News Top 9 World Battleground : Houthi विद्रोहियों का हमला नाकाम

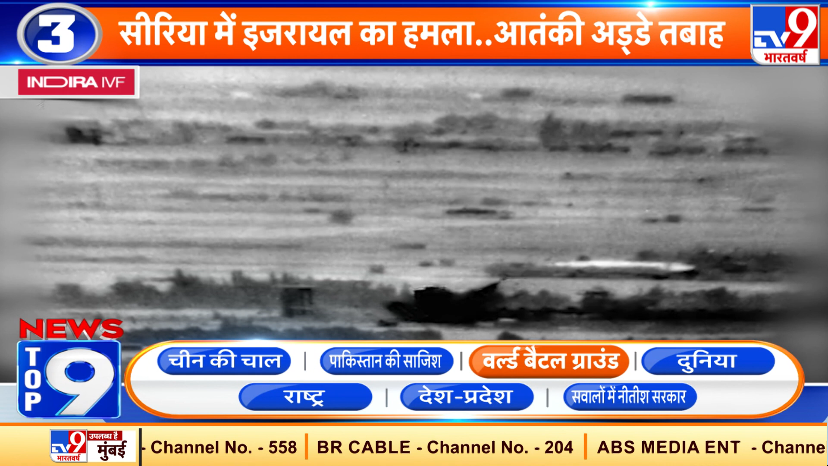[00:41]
इस्राइल ने सीरिया में आतंके ठिकानों पर हुए हमले का विडियो जारी किया है इस्राइल ने सीरियाई और इरानी आतंकियों के आठ ठिकाने को IDF अटैक के जरीय तबाह कर दिया इस हमले में 10 आतंकी मारे गए